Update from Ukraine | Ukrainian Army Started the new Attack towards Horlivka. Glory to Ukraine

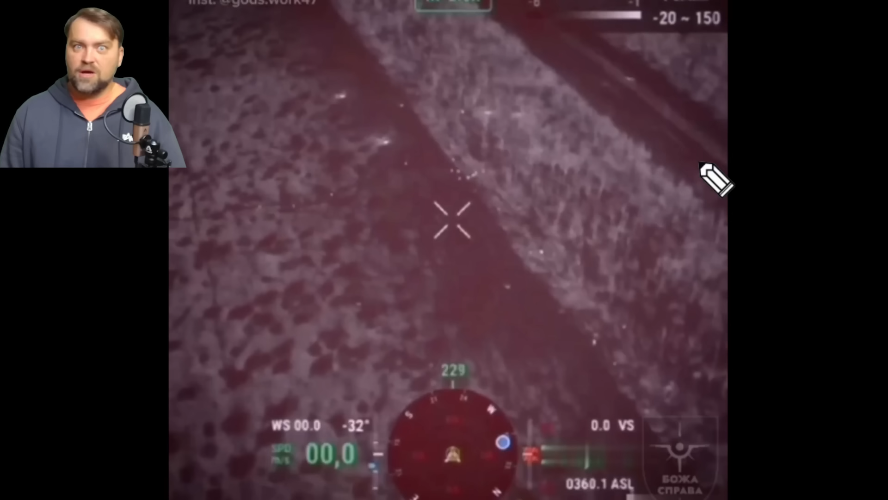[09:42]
okay guys this is the screenshot from the video all of those dots which you may see on the screens are the russian soldiers so the russian infantry so what are they doing they're trying to advance towards step over in avdivka direction but ukraine is using the cluster munition to target the russian infantry the video is available on my telegram channel again because i am unable to publish it over here probably you know why
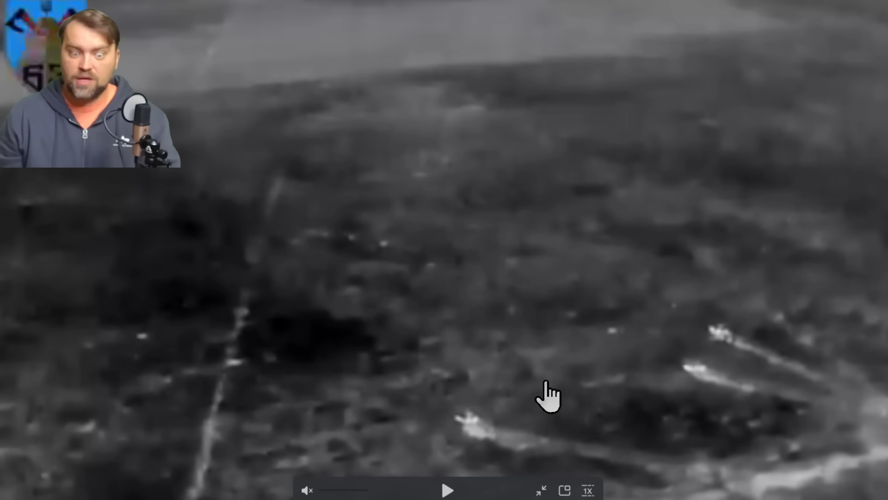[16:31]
all right there was the night fight between russians and ukrainian forces not far away from dubro that is the point where ukraine advanced recently so russian vehicles three of them were targeted by ukrainian
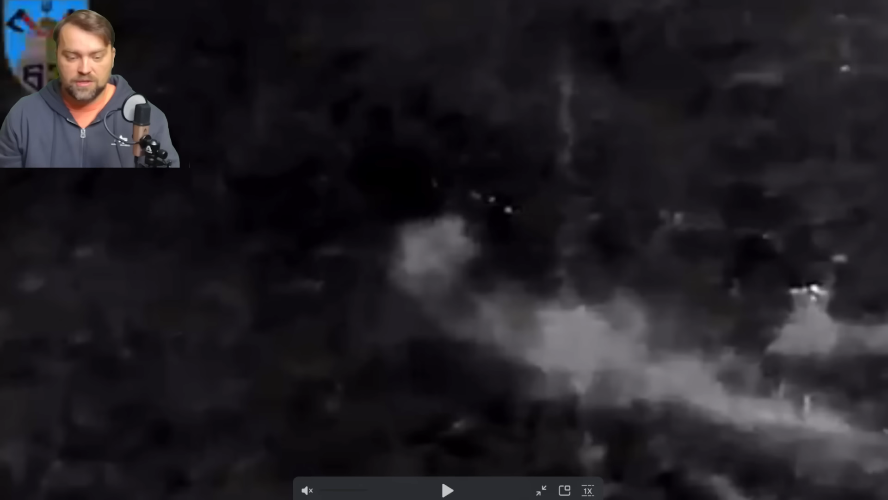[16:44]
artillery probably also ukraine and russia started to use the fpp drones during the night time guess there's the terrible video that was
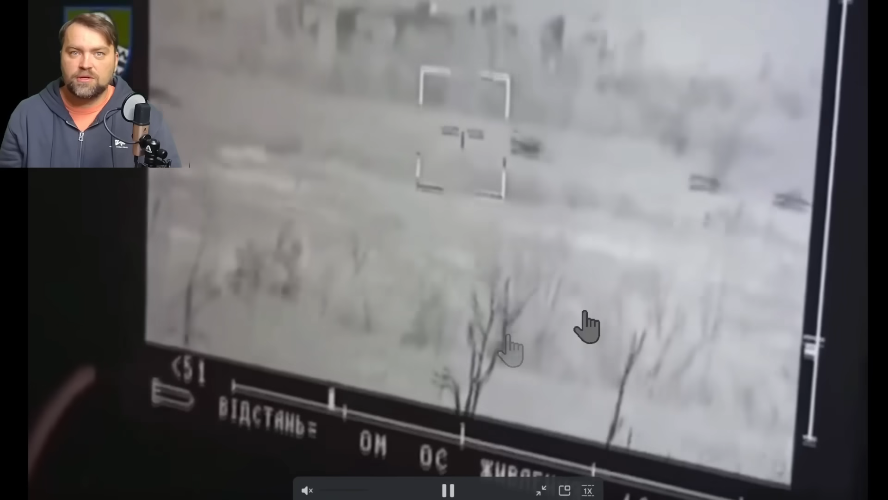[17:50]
ukraine also uses the anti-tank system stugna to stop the russian advancement
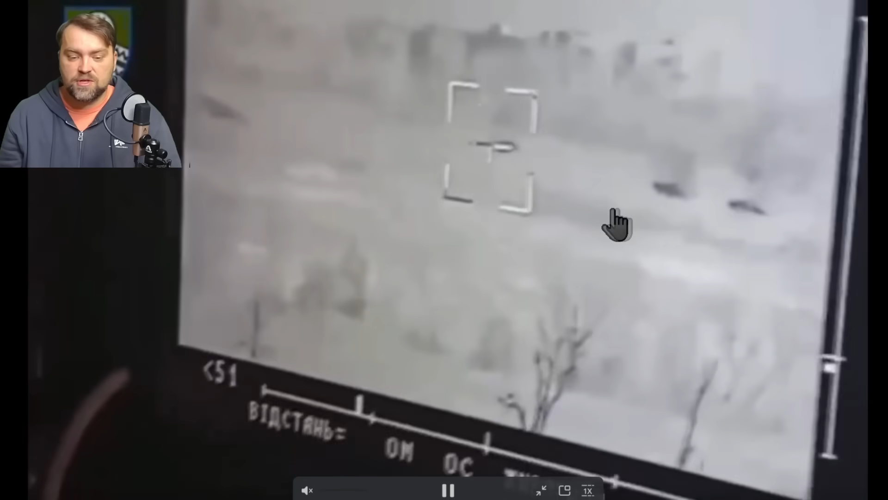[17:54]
in avdivka so as you can see again russia advances with their tank in the front and the infantry vehicles after all the tank was targeted